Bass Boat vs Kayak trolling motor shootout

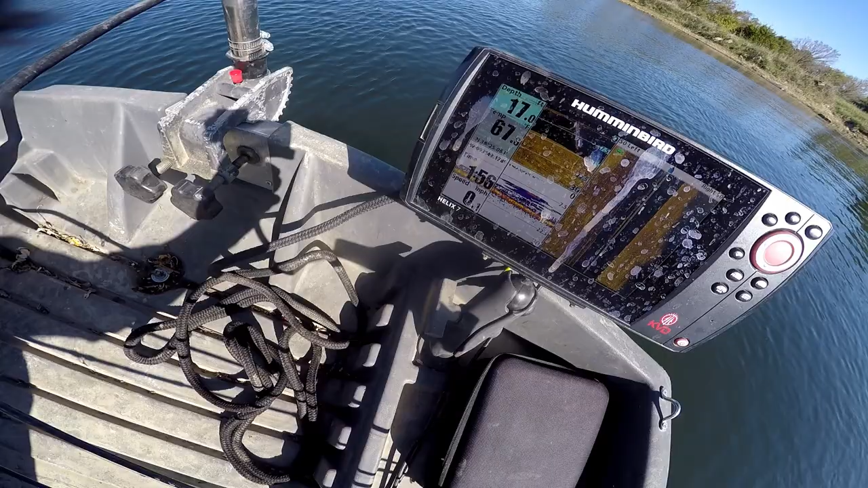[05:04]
But I do, this trolling motors, or the depth finder's looking a little nasty. Now you can't use that.